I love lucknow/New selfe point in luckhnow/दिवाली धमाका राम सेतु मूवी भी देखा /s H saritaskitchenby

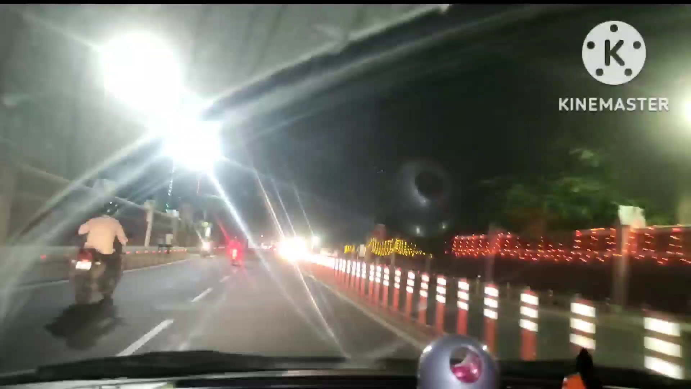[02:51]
एंड ये रहा दिवाली का माहौल एंड लखनऊ की इंसान सड़के एंड काफ़ी अच्छा लुक आ रहा था।